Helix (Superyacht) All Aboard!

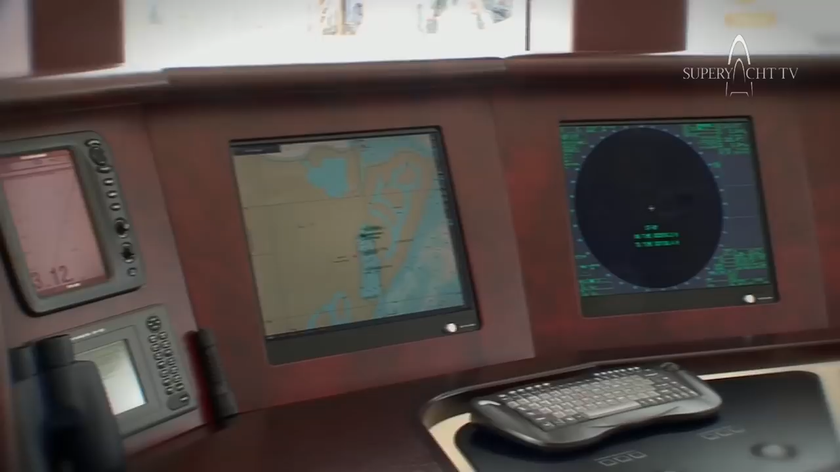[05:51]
We have a fantastic panel here that everything has been interfaced into this panel.
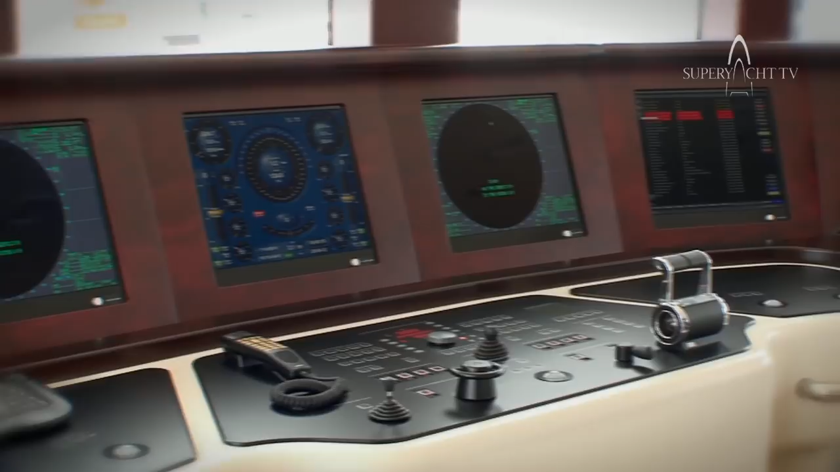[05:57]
It was designed by Fedship just for this yacht.
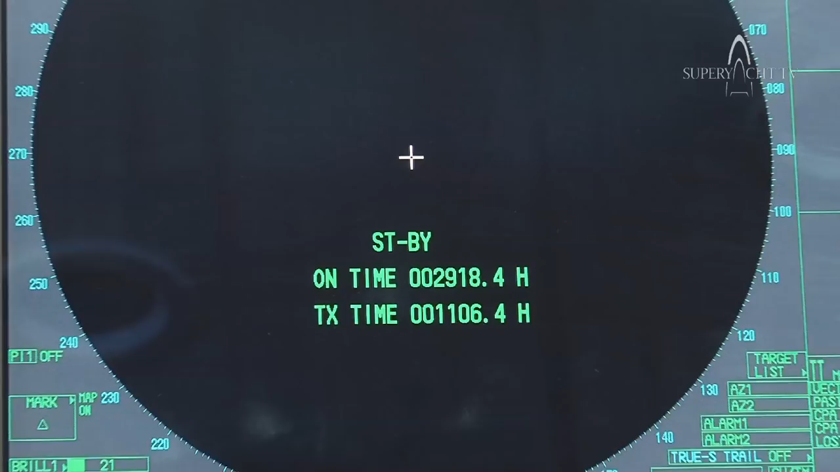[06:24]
We have my full management system here for my navigation array.
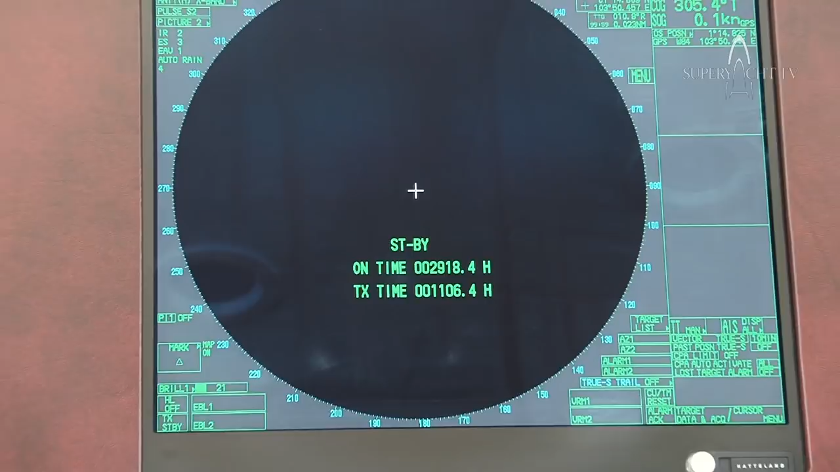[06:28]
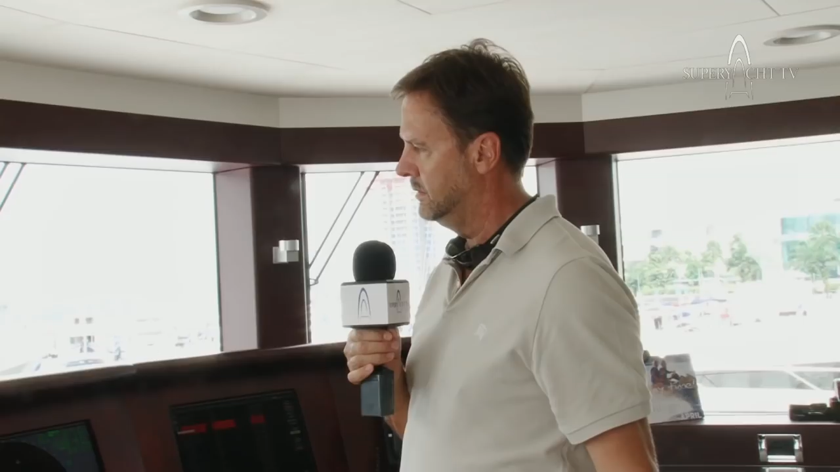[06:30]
Everything I need from my wind speed to my speed over ground to my temperatures of seawater,
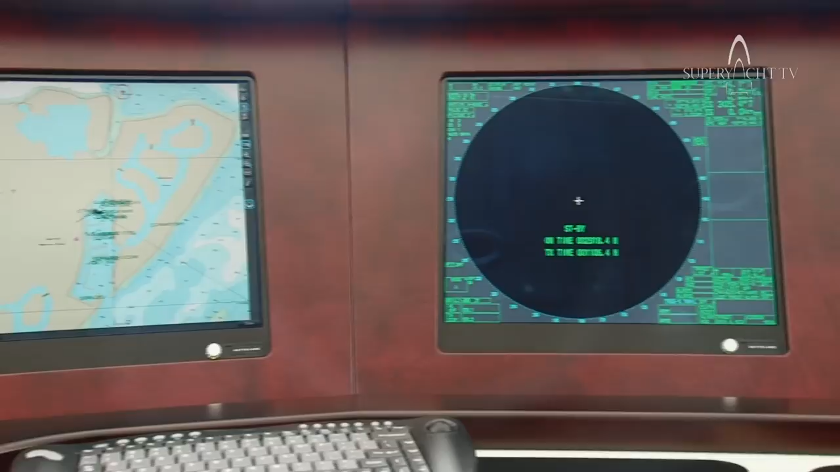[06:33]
all the engine pressures and temperatures.
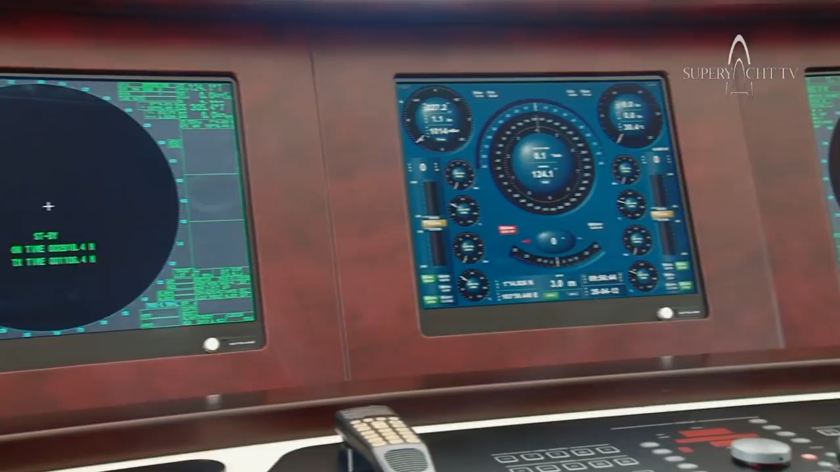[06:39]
Pretty much everything I need at a glance is right in front of me.